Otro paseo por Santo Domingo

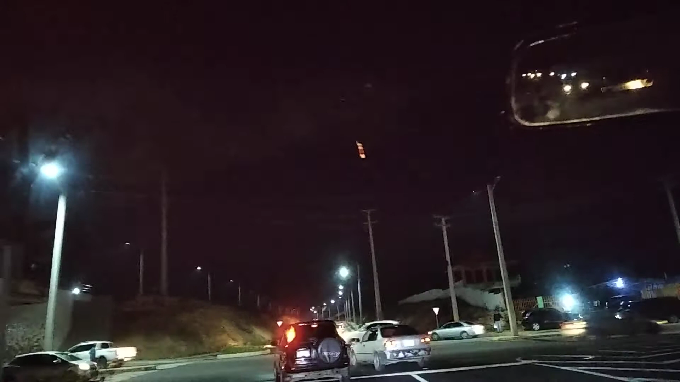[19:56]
El semáforo Entonces uno aquí Lo que hace Es que se la juega Aquí usted tiene que visualizar Que no vengan vehículos Que lo dejen cruzar Y ahí
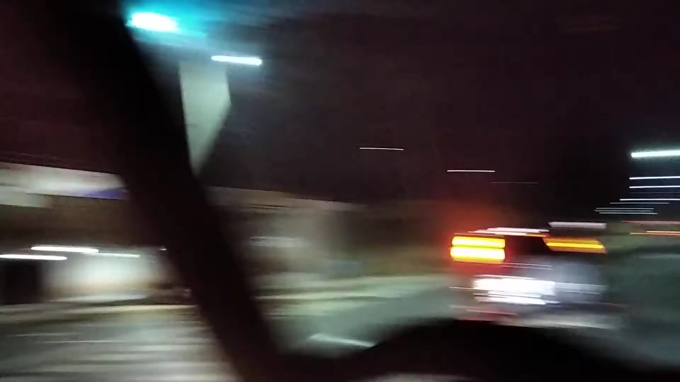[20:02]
Ustedes Vienen allá Como viene ese Bastante rápido No se lo dejamos cruzar Este me deja cruzar Esta va a tocar conmigo
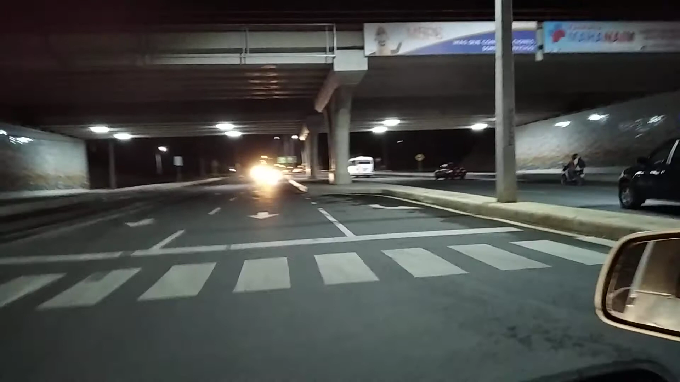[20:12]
Exacto Y logramos cruzar
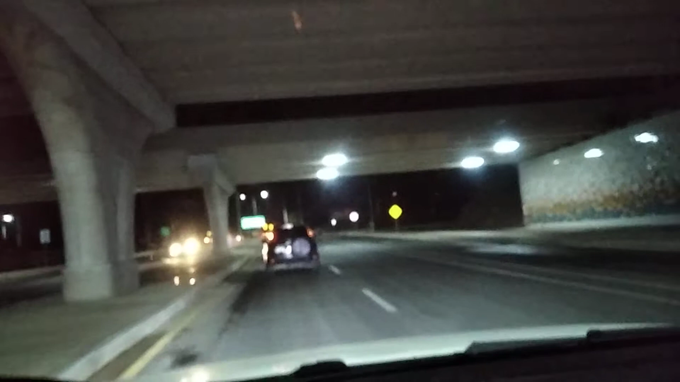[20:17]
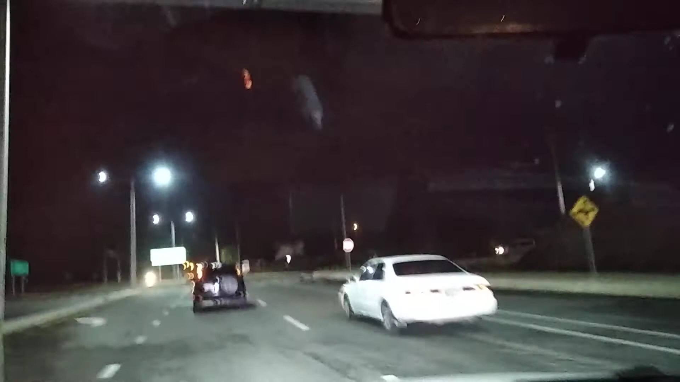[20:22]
Esta avenida se llama La avenida hípica
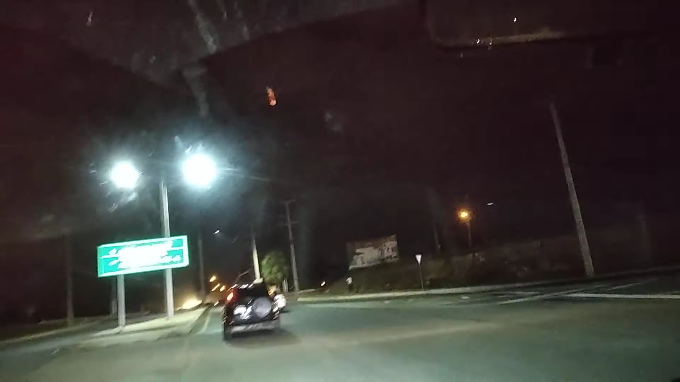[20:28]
Avenida hípica Esta avenida Llega
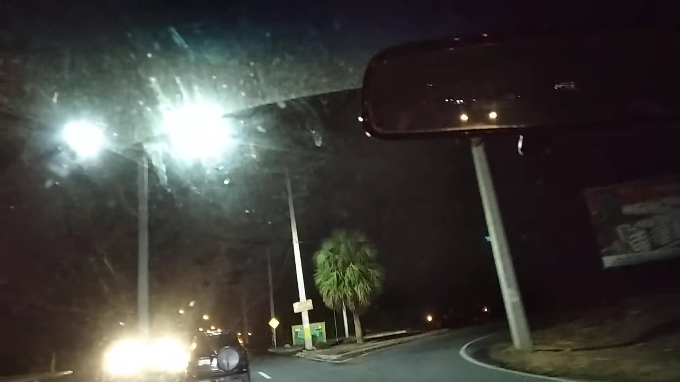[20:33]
Está una parte muy corta Pero ya El presidente La va A poner más larga Van a arreglar Otra parte ahí Y la van a Terminar de ampliar Por acá Esta se está iluminada Con unas luces amarillas
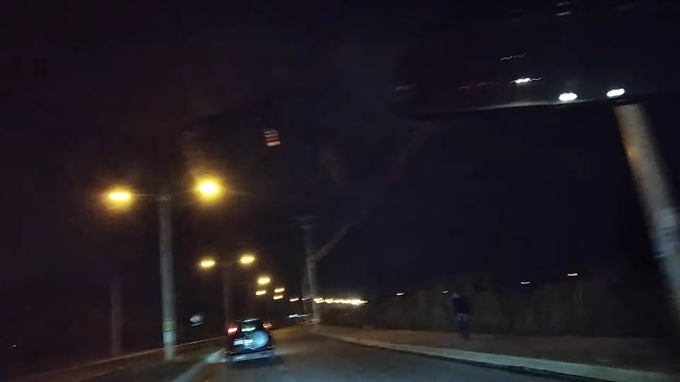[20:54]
Una avenida muy tranquila Limpia Ahí tenemos La gente Que van Rápido Por llegar a la casita Ahí a mano derecha Tenemos una estación De combustible GLP
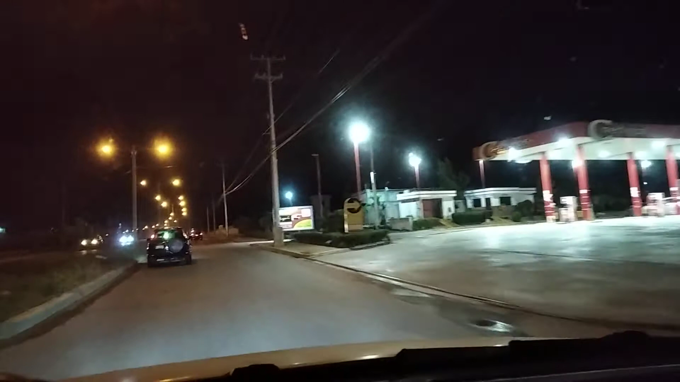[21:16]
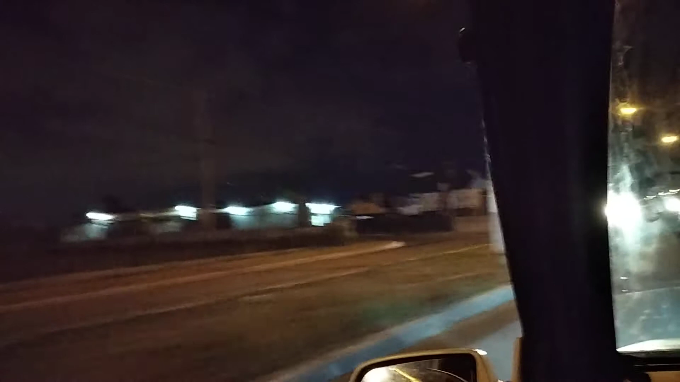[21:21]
Este lado todavía Son algunos negocios Que van a Estar Abriendo pronto Para acá
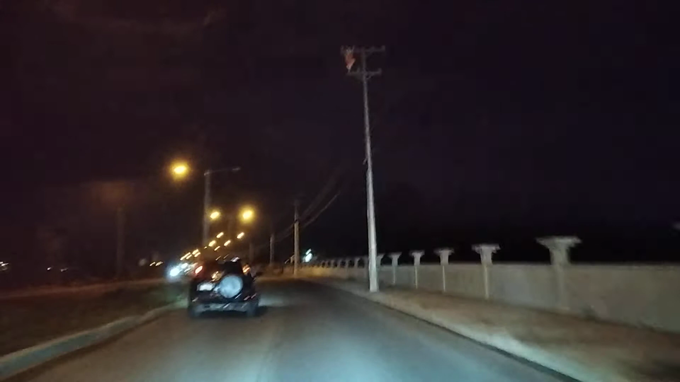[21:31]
No tienen que rebasarle A este vehículo Porque Es bueno andar Paralelo
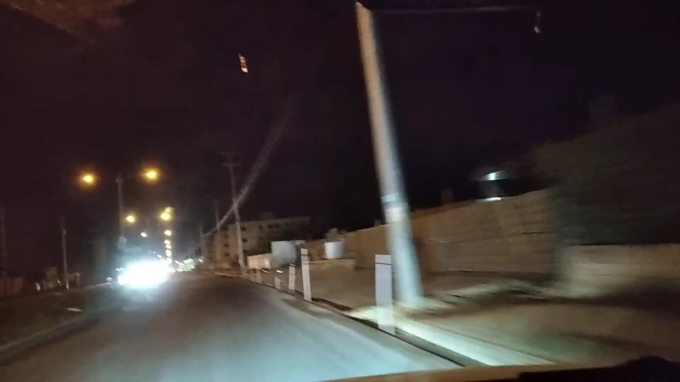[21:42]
Para acá La persona Que se van a A vivir Para estos lados Ahí tenemos
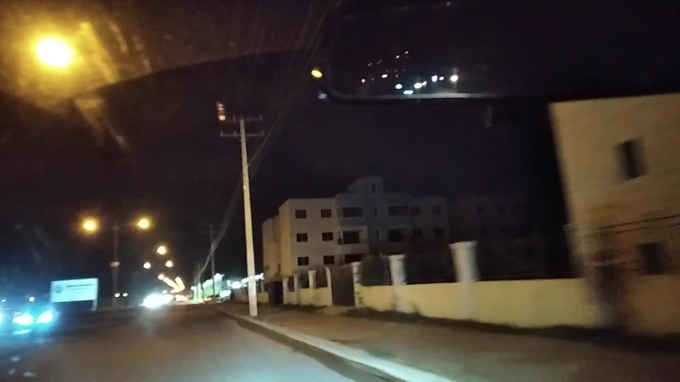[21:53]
Un supermercado Nuevo Un nuevo supermercado Bien organizado Bien iluminado Muy organizado Suficiente para el que Espero que hayan Disfrutado De este viaje Compártanlo Díganmele si le gustó Si le gustó Me lo comentan Y me dejan su like